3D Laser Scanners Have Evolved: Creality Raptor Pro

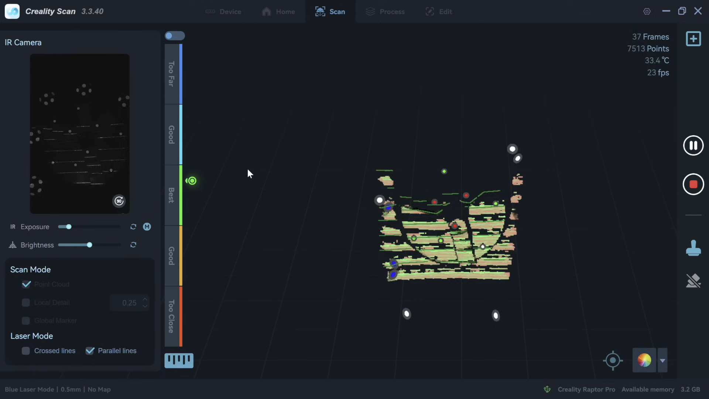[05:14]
And you can see it starts to pick it up right away. There's not a lot of tracking issue when it's working to the markers like this. So I can just follow around and get a pretty good representation.
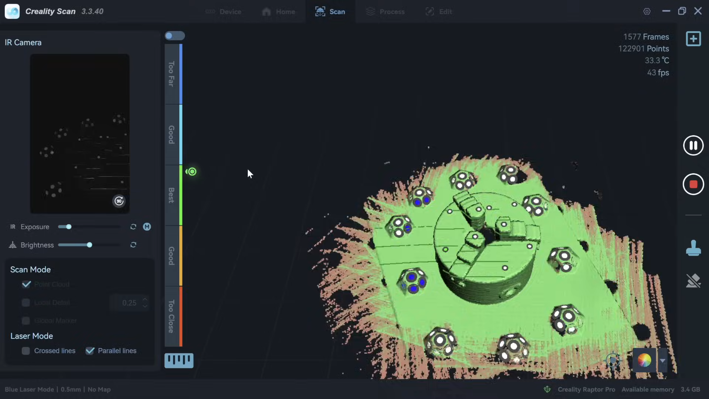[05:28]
But I do have a small field of view here.
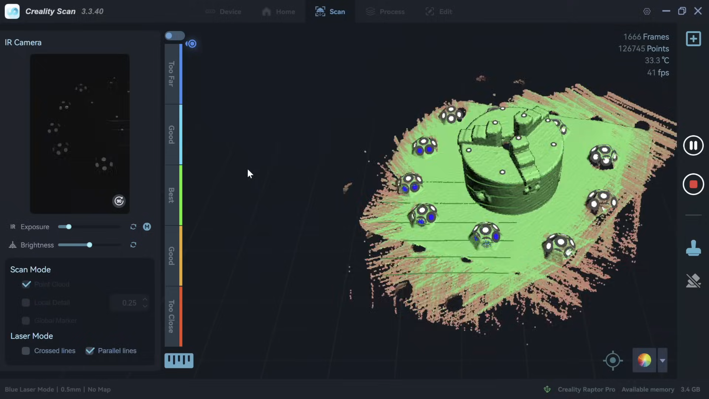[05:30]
So it takes a bit longer to work my way around and the markers have to be fairly dense to be able to pick them up.
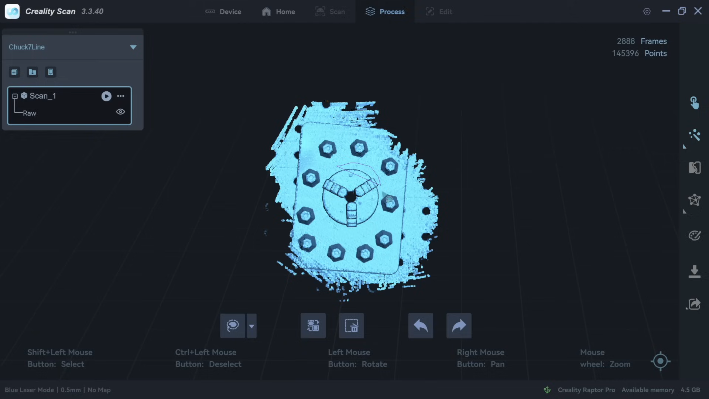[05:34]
Now after I've got some scan data,
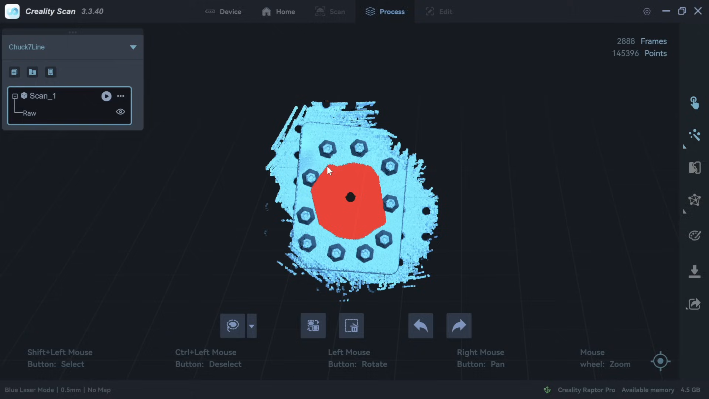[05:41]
I want to clean it up a little bit and just delete the portions that I don't need so I can just trim
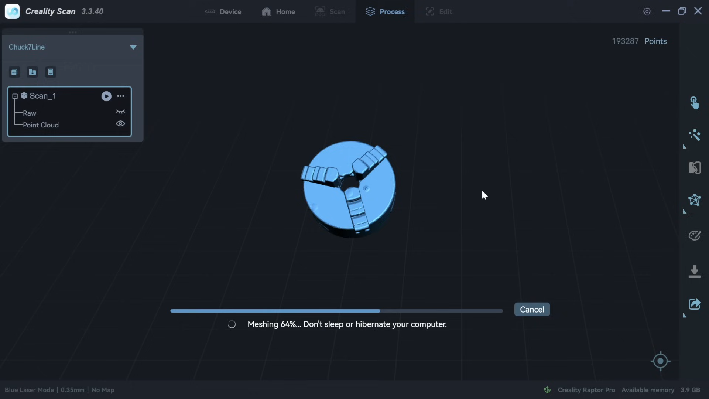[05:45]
away at it until I get what I want. And then I'll use their one click processing.
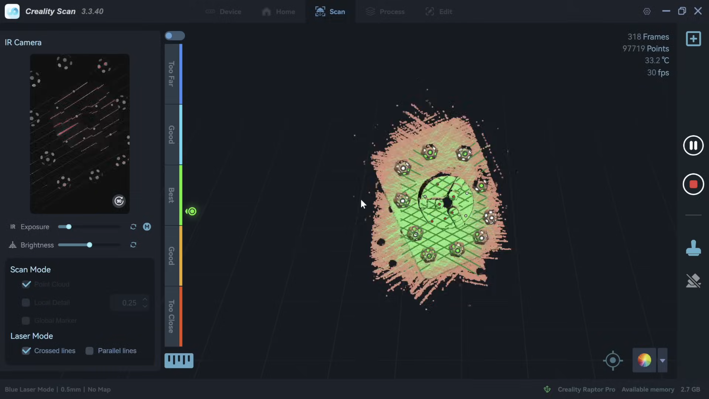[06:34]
So it's already, you know, basically done after I work through for that short period of time.
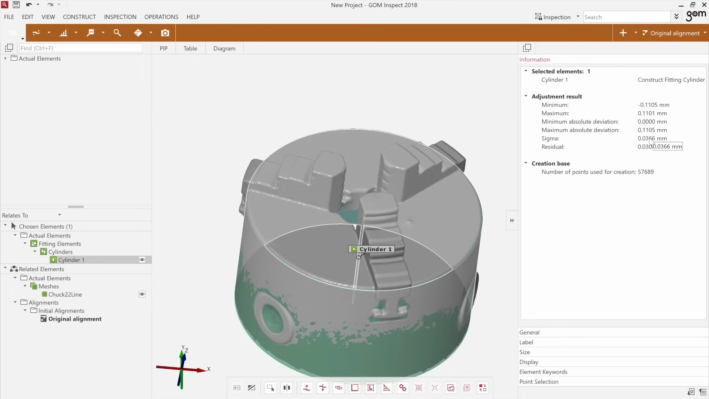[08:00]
So it did fill in pretty smoothly. And if I check the diameter of that cylinder there, that was the best fit statistically.
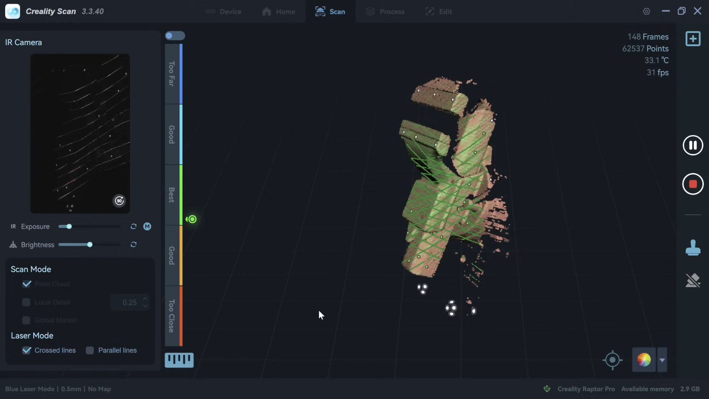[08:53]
And as it turns green, that means I've got all the data that I need for a good quality scan.
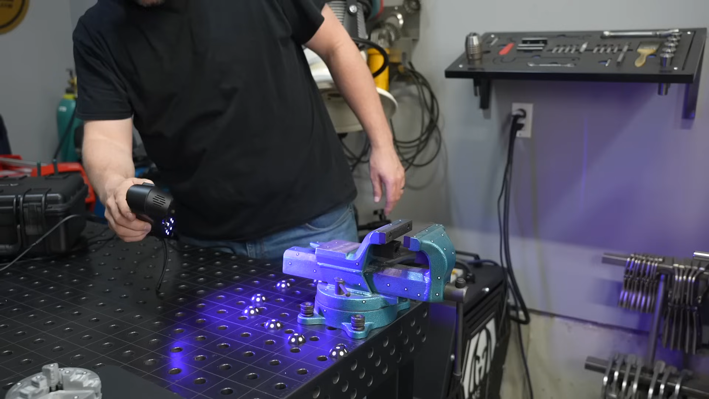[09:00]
Now, when scanning, you can choose how long to spend on each area to get the fidelity that you need for your intended use, right? So you might spend a lot of time on a small area, or you might spend, you know, a short amount of time because you just need a basic volume.
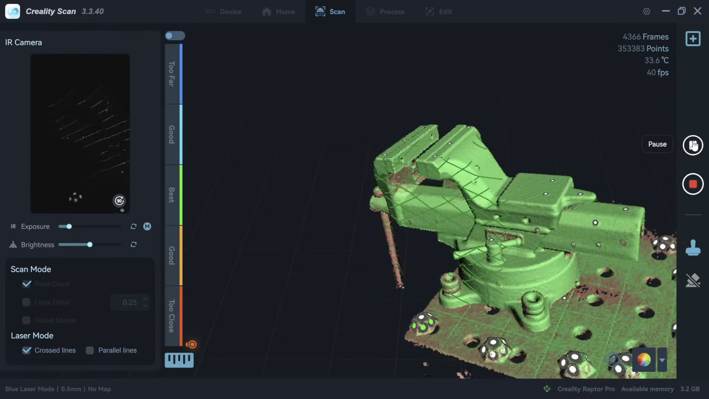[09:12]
So you can really tailor it to your use case.
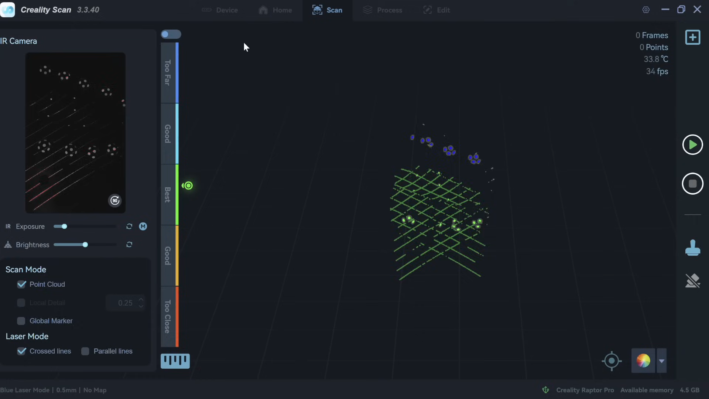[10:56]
So I'm really just going to use half of it and mirror this over. Now this is in real time,
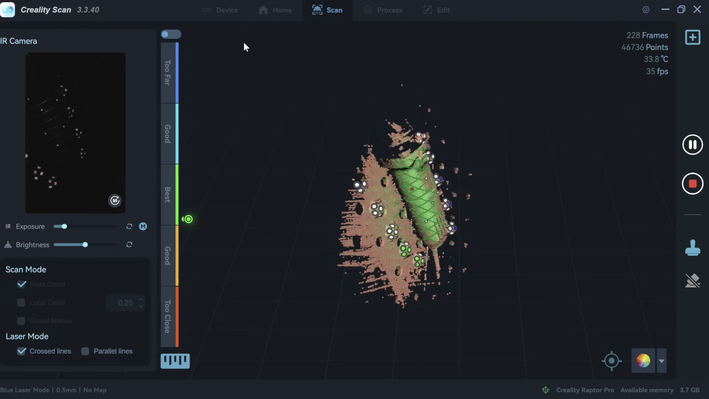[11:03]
you can see how quickly it's picking it up here in my scan data using those 22 cross hatched lines. And so this is less than a minute to pick up all the geometry that I'm going to need
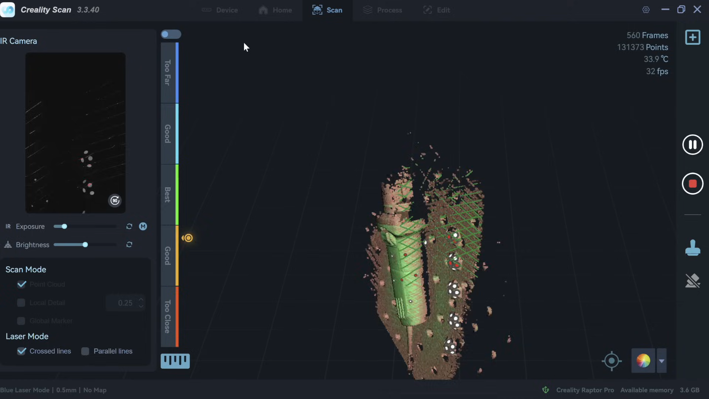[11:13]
to work with here in the actual part.
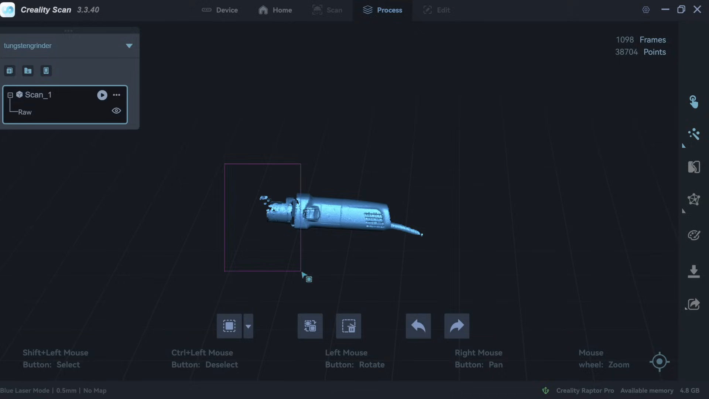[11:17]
Now I'll trim off the front end because I'm not going to interface with that. And honestly, I could trim off a little bit more to make the model smaller.